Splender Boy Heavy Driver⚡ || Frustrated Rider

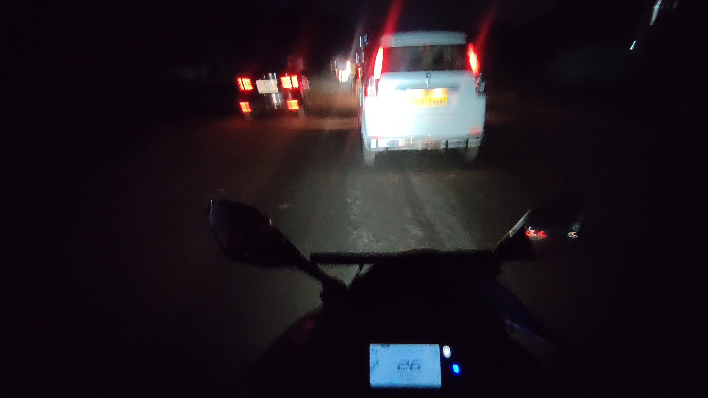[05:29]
इप्सक्राइब क्लावा अब कि तो और बच गया लड़का बज गया बच गया वह एक्सिदेंट हो जाथ देख रहे न है
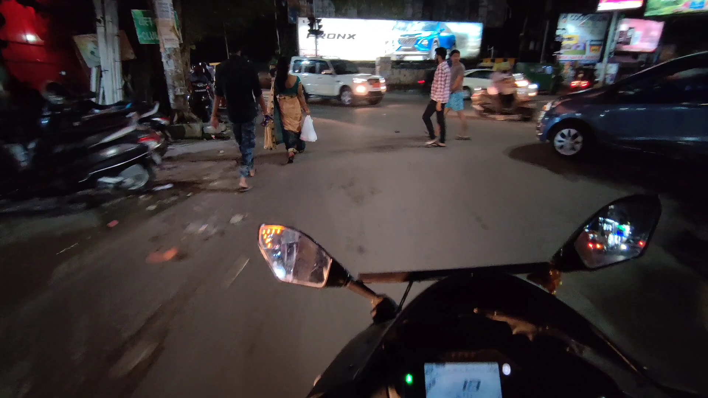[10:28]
अरे हटिए जी सुन लिजा आवाज लवड़ेक बाल लोग